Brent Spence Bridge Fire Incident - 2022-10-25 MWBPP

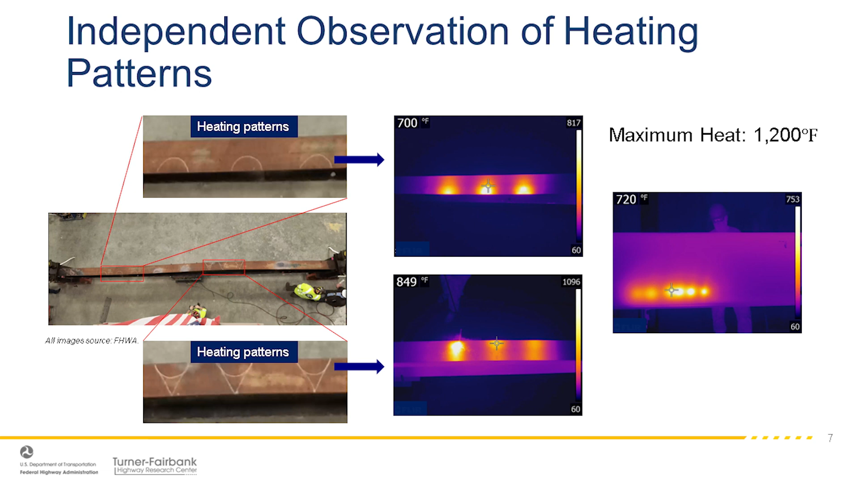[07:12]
so that's in the upper left corner, and you can see the representative thermal camera image in the middle on the top. On the bottom left, there was a few times where they needed a slightly more aggressive pattern, and they used a full depth to be across the width of the flange, and again, you can see the representative thermal on the bottom and the center.